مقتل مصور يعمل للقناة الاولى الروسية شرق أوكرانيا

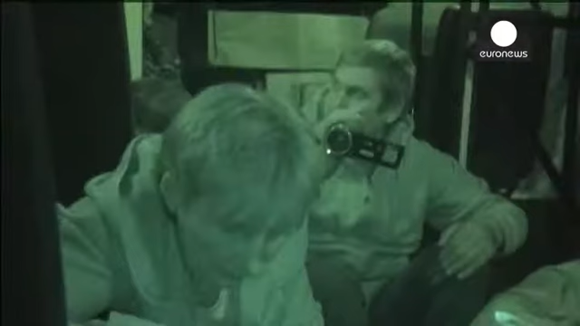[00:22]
دونيتسك شرق أوكرانيا خلال ساعة الليل عندما
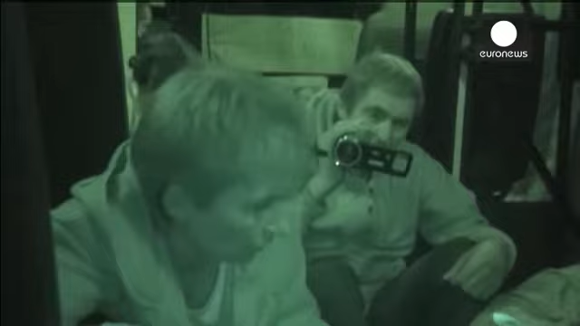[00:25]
تعرض هو وفريقه لإطلاق النار قرب موكان عسكري أوكراني داخل أحد الحافلات وفق